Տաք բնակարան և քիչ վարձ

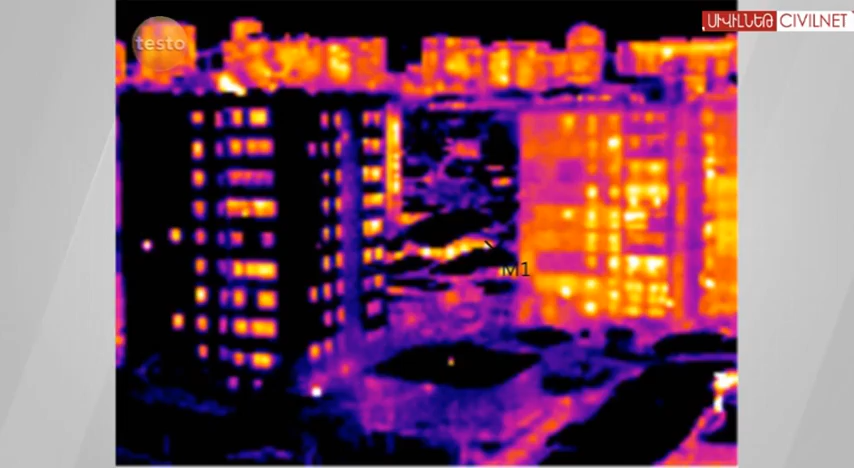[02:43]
գորուսները կամ դրանց բացակայությունը։ Ատկերում մուկ կապույտ գույնը շենքի կոնստրոքցիայի
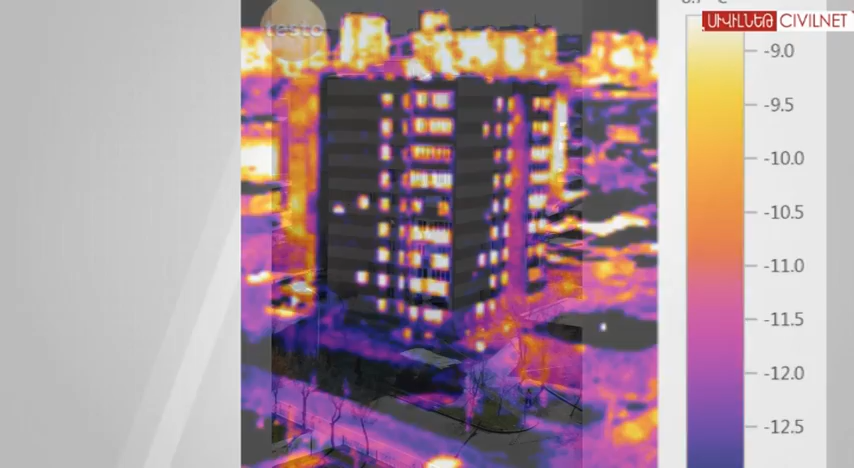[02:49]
բարձը ջերմային պաշտպնության նշան է։ Շենքերի ջերմամեկուսացումը կարող է նաև